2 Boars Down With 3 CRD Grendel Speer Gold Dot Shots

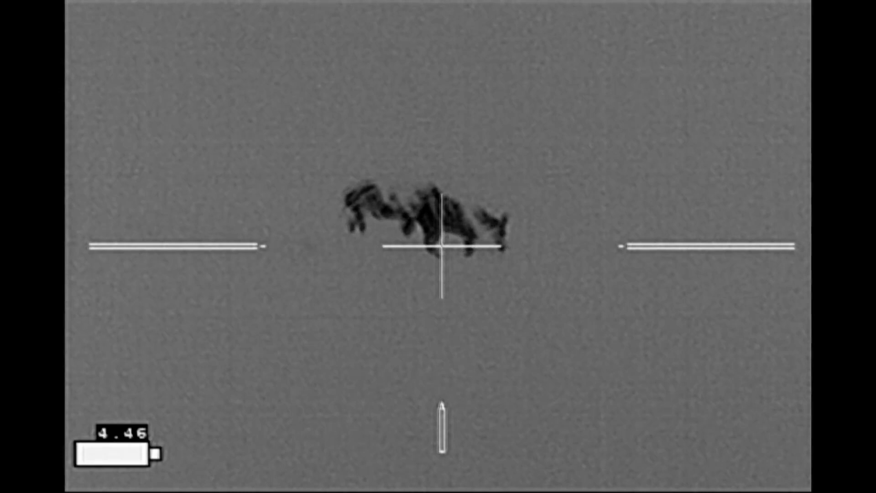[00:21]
I'm getting lined up on them here, but unfortunately, there's some tree limbs between the boars and myself, and so I'm not able to shoot from this location.
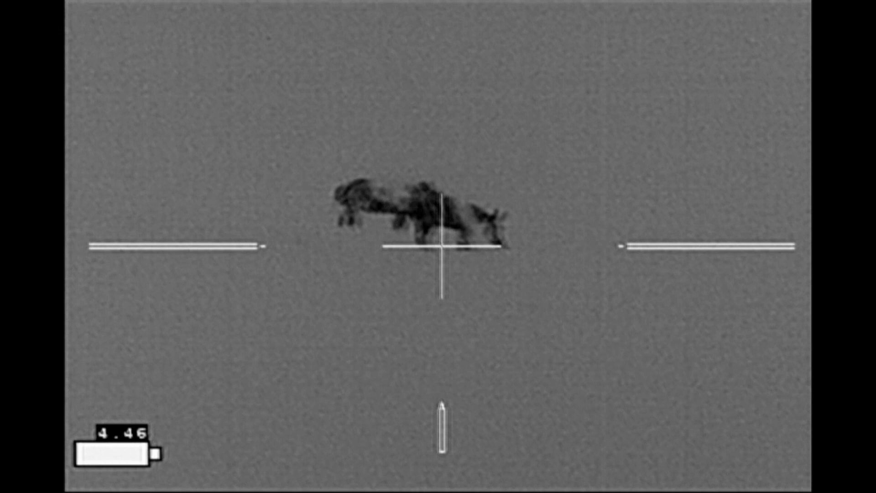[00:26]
So I'm going to pick up my sticks and move off to the right.
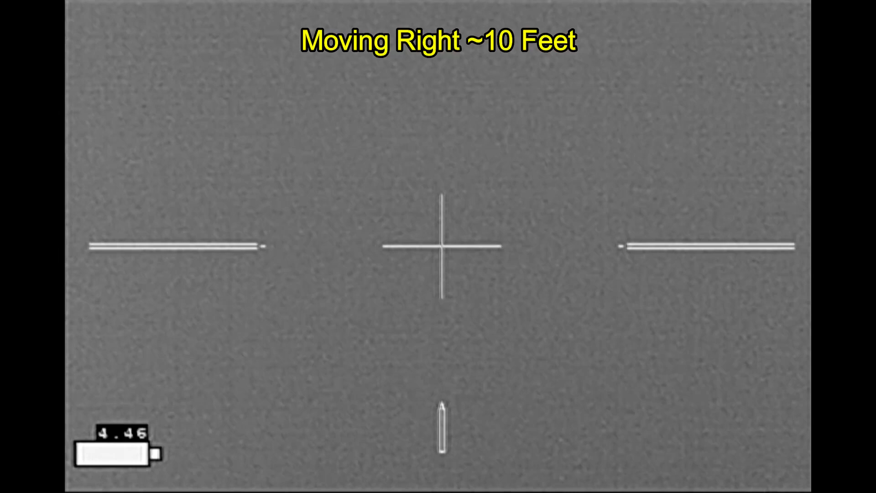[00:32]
While doing so, keep an eye on them with my IR patrol.
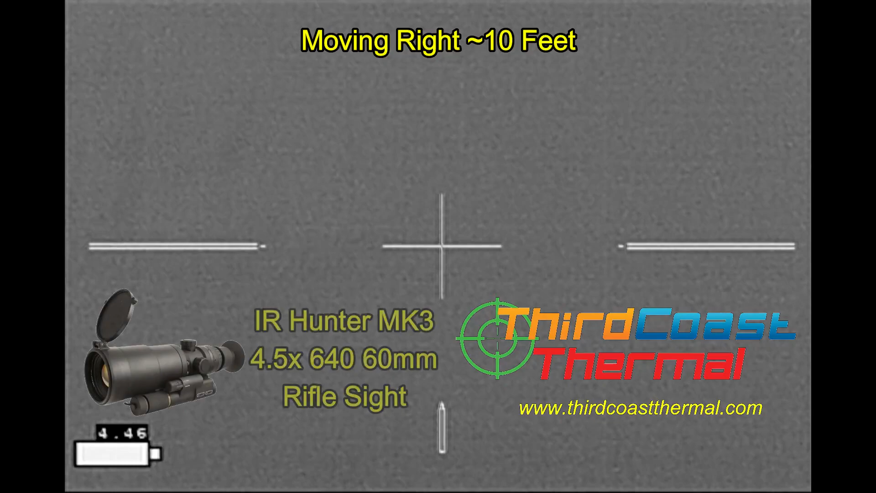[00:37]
And then get back to shooting with my IR Hunter Mark III thermal weapon sight.
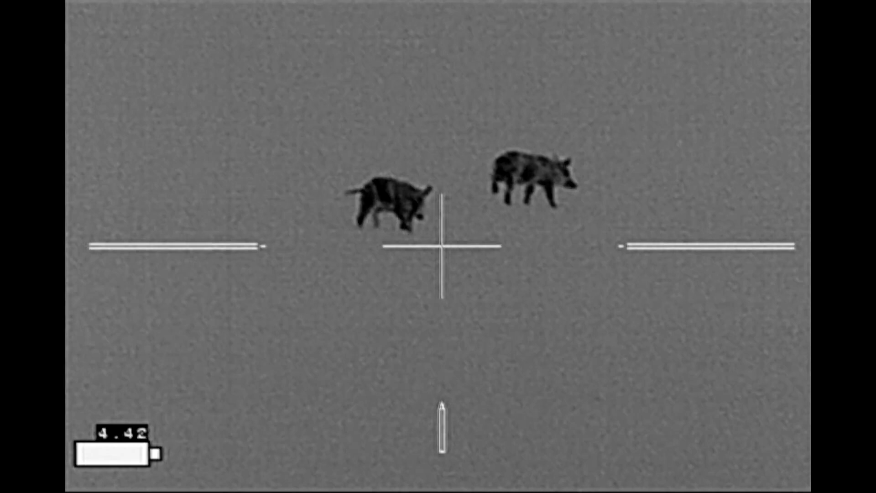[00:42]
While the boars continue to move off, the boar in the lead keeps putting his nose in the air.
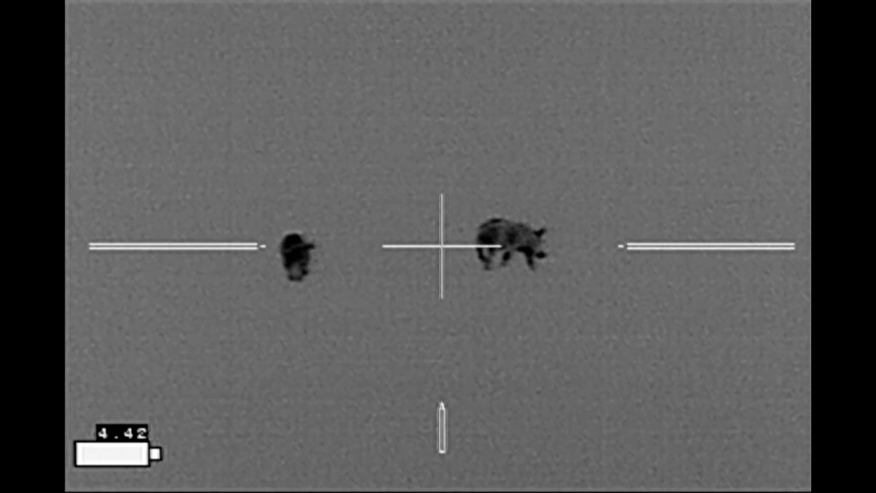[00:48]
He's the most security conscious.
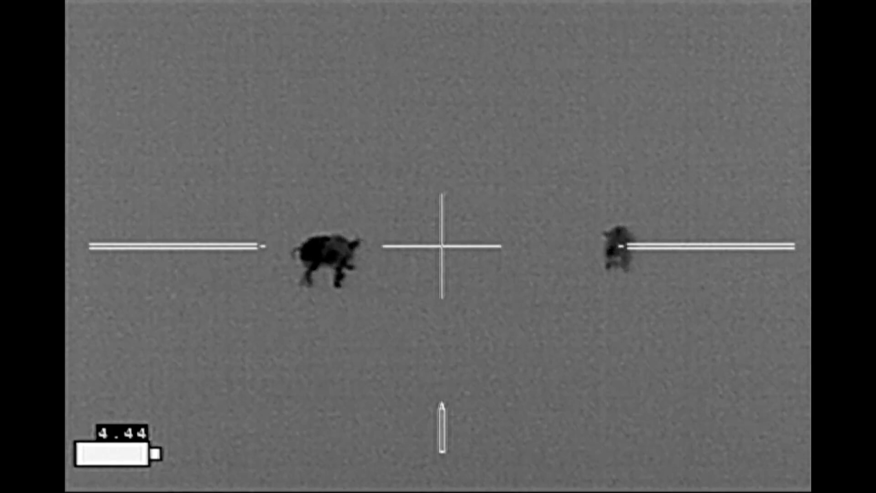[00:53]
And so that's going to be my primary target. Alright, here we go.
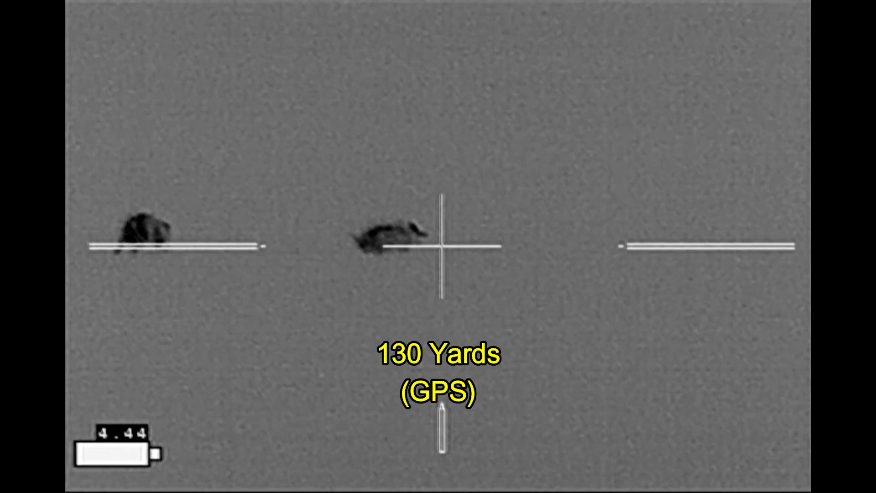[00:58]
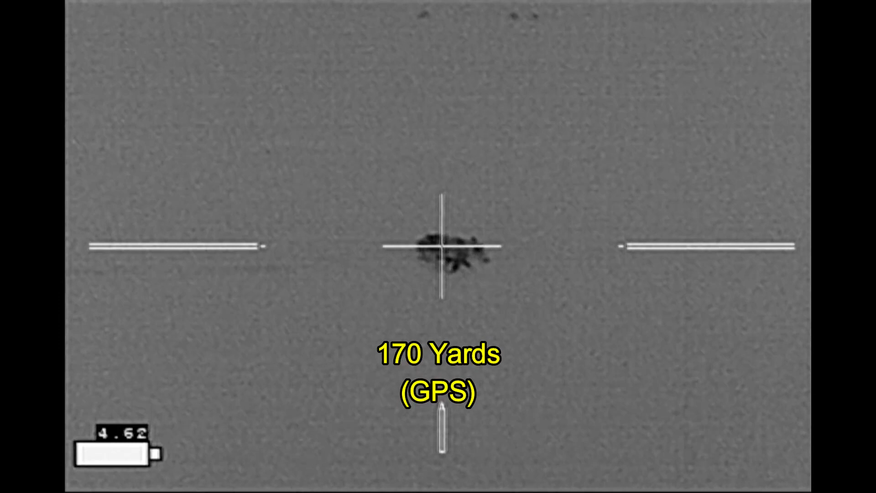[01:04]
Three shots, three hits, and both boars are down.
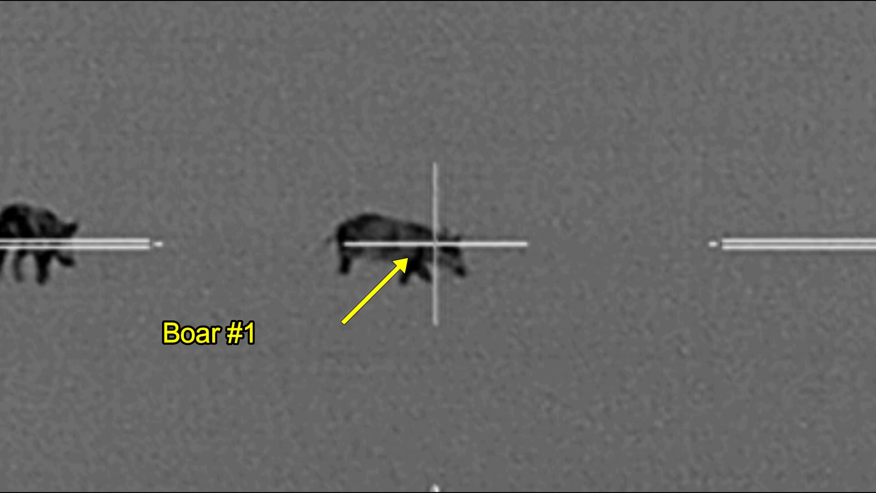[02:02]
A little bit lower than I would expect, but the hog was on the move.
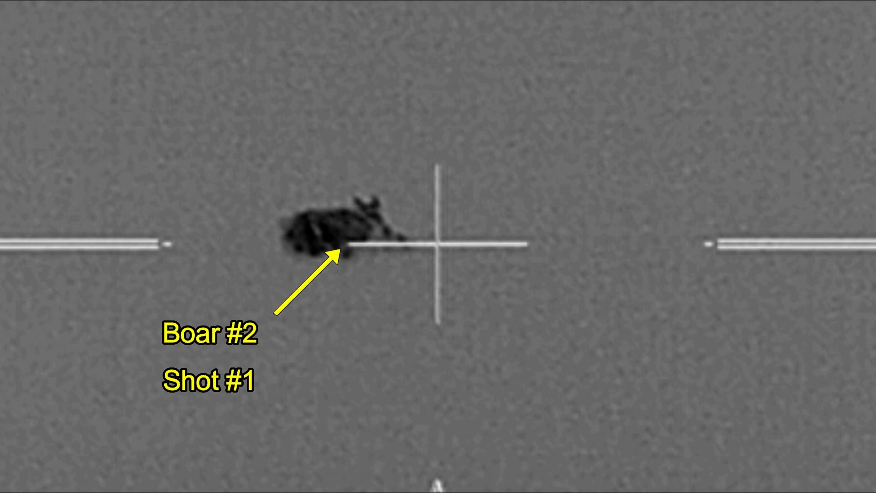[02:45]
For both of these shots, this boar was on the move.
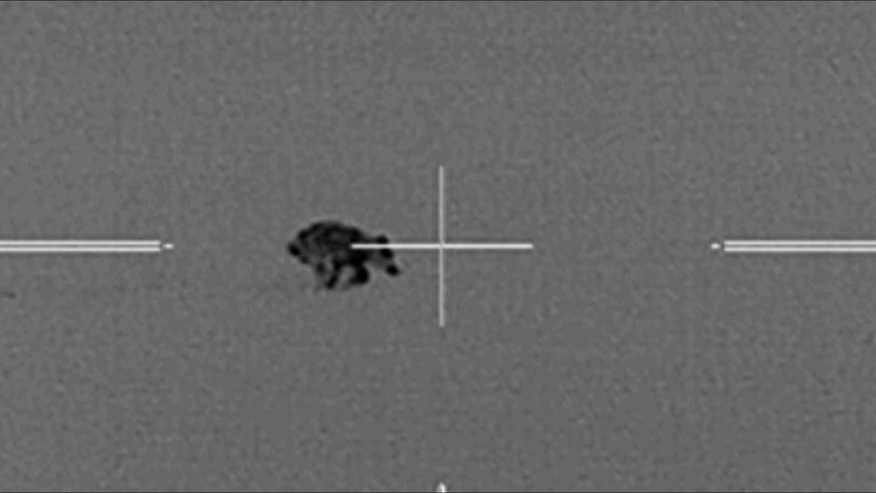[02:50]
And here you see the last frame before the shot broke, and then where the shot actually impacted.